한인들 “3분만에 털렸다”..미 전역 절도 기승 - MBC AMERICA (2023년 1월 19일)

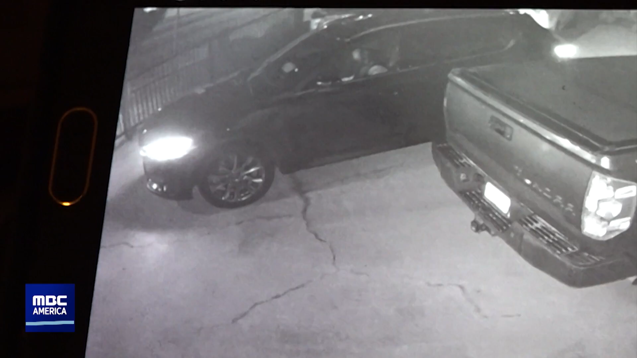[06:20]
운전석에 앉은 남성은 차량의 시동을 끄지 않은 채 좌우를 살피고 잠시 후 한 남성이 조수석에 앉자마자 재빠르게 현장을 빠져나갑니다. CCTV에 포착된 총매 변환기 절도 현장입니다.
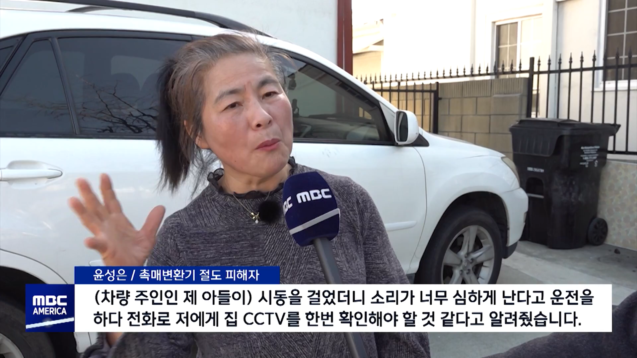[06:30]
시동을 걸었더니 막 소리가 너무 심하게 난다고 여기 가다가 전화 왔어요. 집에 CCTV를 한번 체크해보라고 자기 차가 너무 이상하다고 소리가 너무 크다고 뭐가
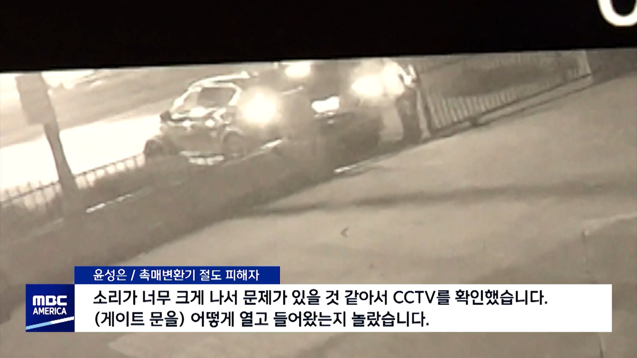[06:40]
문제가 있다고 그래서 그래서 CCTV를 틀어봤죠. 어떻게 그거를 열고 들어왔... 절도범들은 인적이 드문 시간에 철로 된 게이트문을 열고 침입했습니다.